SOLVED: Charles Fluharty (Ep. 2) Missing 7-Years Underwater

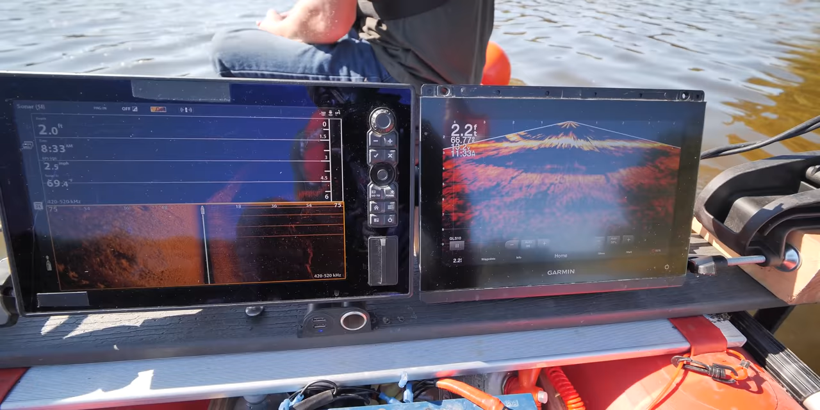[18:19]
And we get down to 2 feet here, coming off that point there.